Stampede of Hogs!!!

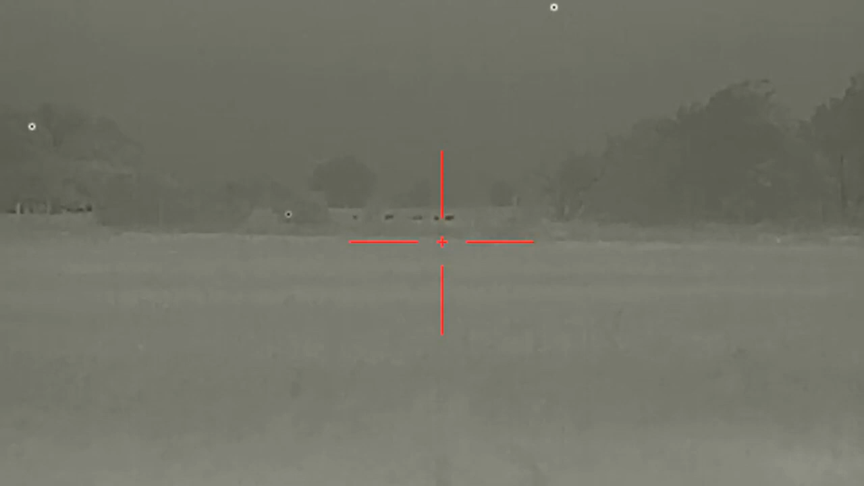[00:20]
You can see at the 10-second market, these hogs coming in. I'm like, oh my gosh, that's a pretty good sounder. They're probably 400 to 500 yards out. I'm not sure. I don't have a laser rangefinder on my hogster. But I'm watching them, getting excited. And I'm like, all right, my wife's with me. And I'm like, all right, hey, check this out. Look at these pigs. And she's watching them for a little bit.
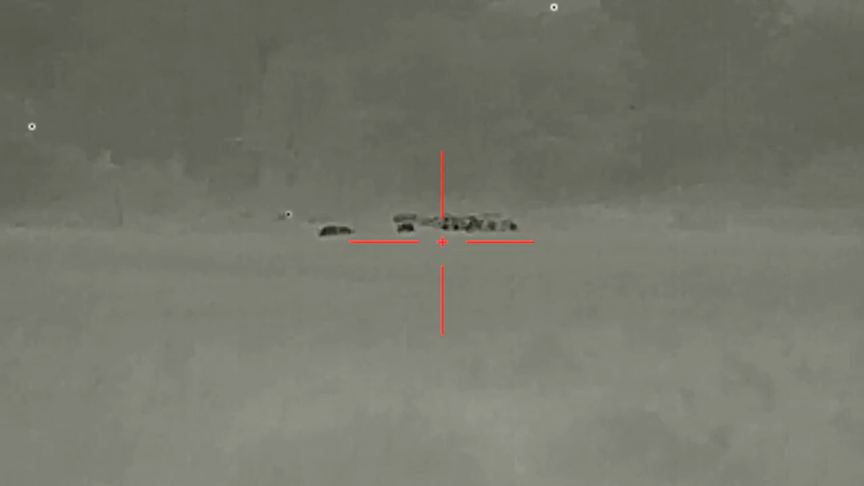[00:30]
So you can kind of see us trying to figure out what's going on. And then they just start pouring into the field like a flood of pigs. I'm guessing there's 40 to 50 pigs in this group. I'm not sure. I haven't counted yet. This is 8:45 p.m. tonight, and I'm making this video at 11. And I'm probably 250 yards from them at the moment.
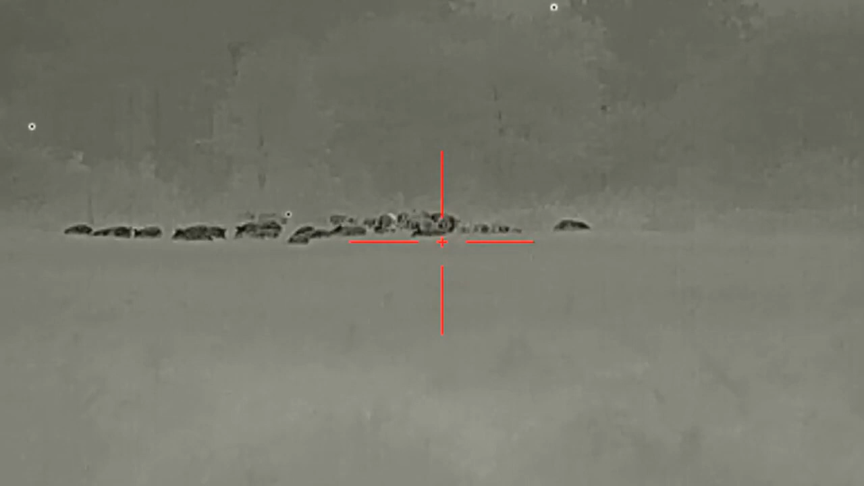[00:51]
And I'm like, all right, I've got to go. I've got to get closer. So I move in closer. And I'm like, I don't even know which pig to shoot.
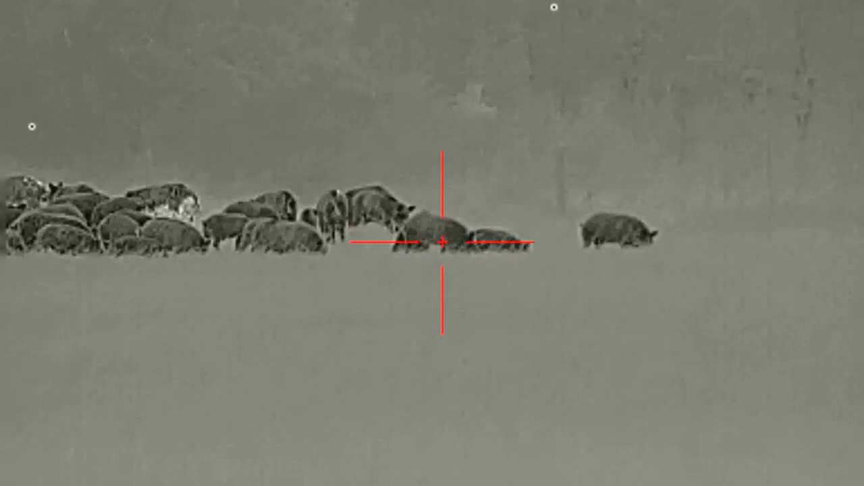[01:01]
So I'm trying to find the biggest one in here in the bunch. And I'm scanning for the biggest one right now is what you're seeing at the minute and 10-second mark. And they start walking towards me. I'm like, crap. They get like 65 yards from me. And I'm getting a little bit nervous because there's so many of them. I don't want to get injured. I'm using a 6.5 Creedmoor by Christensen Arms, shooting Hornady ELDX. 143 grain ammo, which I freaking love.